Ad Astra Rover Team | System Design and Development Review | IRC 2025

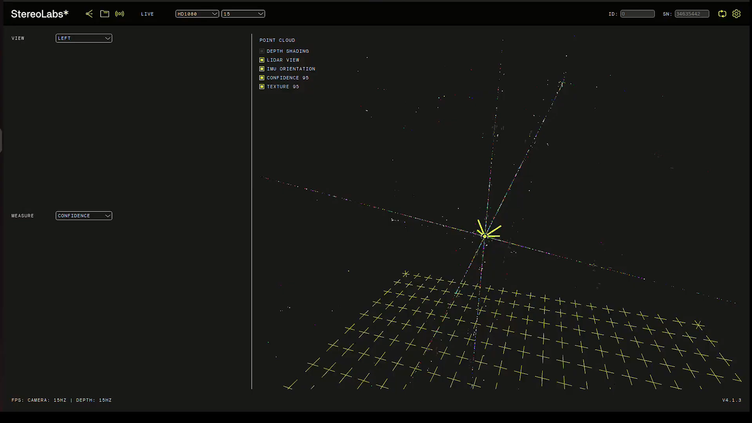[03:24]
using data from the Z-camera and other sensors. This feature helps operate, monitor the rover's movement, avoid obstacles, and review past operations to optimize future tasks.